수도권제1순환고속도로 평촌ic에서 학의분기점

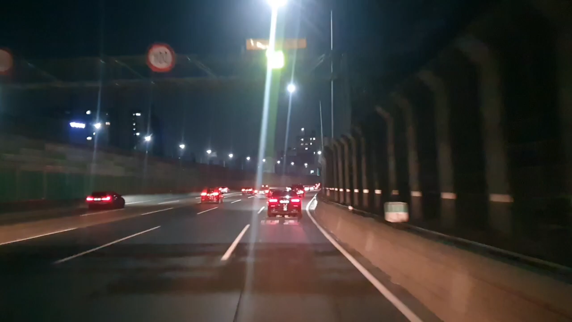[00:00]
평촌 IC에서 안양, 평촌 방면, 오른쪽 고속도로 출구입니다. 약 1km 앞 농수산불 사거리에서 서울,
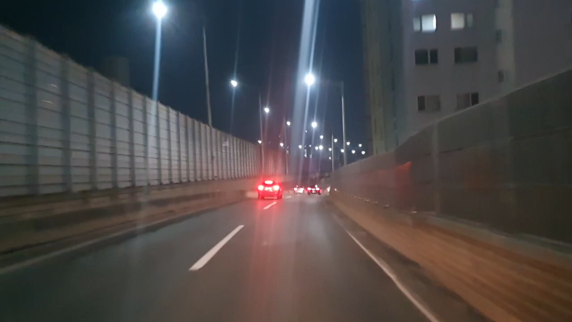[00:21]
일산, 산본방면 좌회전입니다. 좌측 다섯번째 차로로 주행하세요.
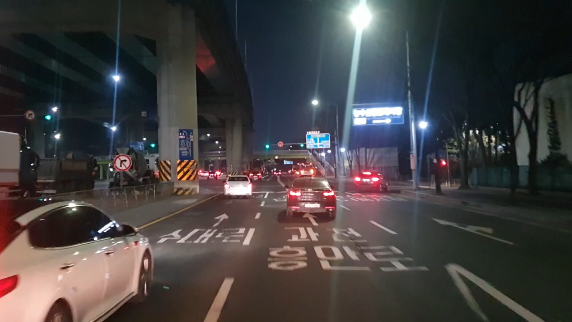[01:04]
약 500m 앞 농수산불 사거리에서 서울, 일산, 산본방면 좌회전입니다. 좌측 다섯번째 차로로 주행하세요. 10km, 일산 경원, 싱가회전입니다. 알았 smo 이런거 Presnal 국가,
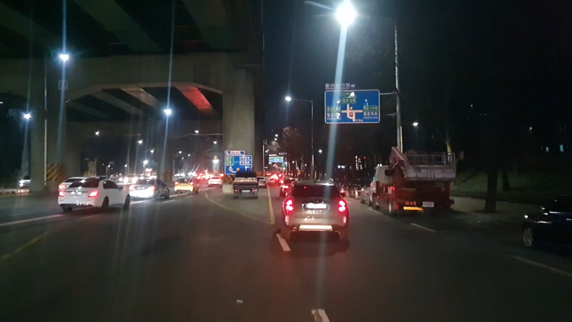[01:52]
아이고, 저기가 장난 아니구나. 장난 아니예요? 잠시 후 오른쪽 방향입니다. 이어서 62미터 앞 오른쪽으로 주행하세요. 오케이. 왜 이렇게 코스가 이렇게 돼 버렸냐. 어휴, 뭐가 이렇게 됐어? 어휴, 뭐가 이렇게 됐어? 여기서 우회전하면 안 되는데?